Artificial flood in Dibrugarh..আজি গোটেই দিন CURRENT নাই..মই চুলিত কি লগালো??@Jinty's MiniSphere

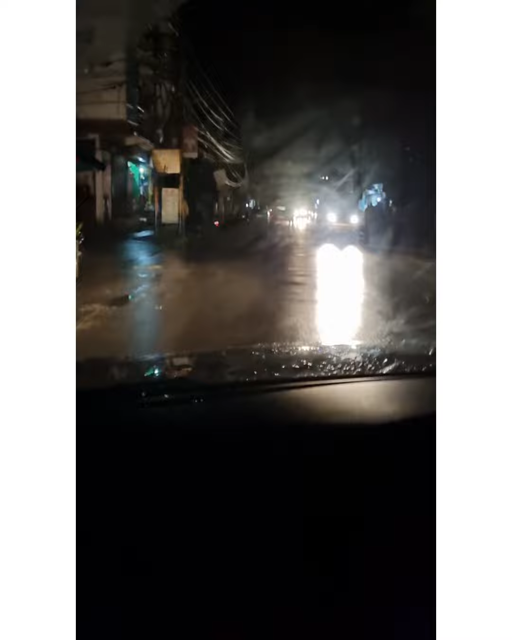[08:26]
আৰু চাৰিওফালে অন্ধকাৰ, দোকান চোকানবিলাকতো মানে ইনভাৰ্টাৰ চাৰ্জাৰ আছে লগাই থৈছে, নহ'লে বাকী চব দোকান বন্ধ। দেখিছেনে গলিটো কিমান আন্ধাৰ মন্ধাৰ, কি হ'ব হ'ব আৰু আজি।